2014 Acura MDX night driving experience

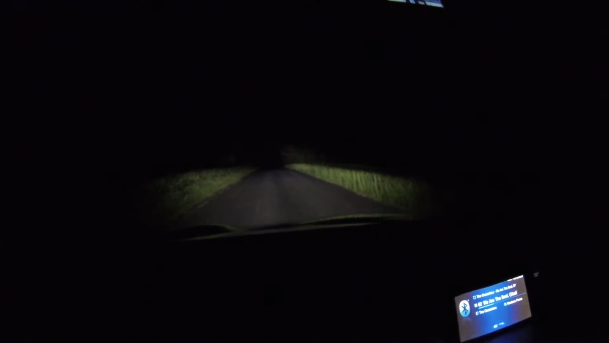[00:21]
this is a long beam short this is a dashboard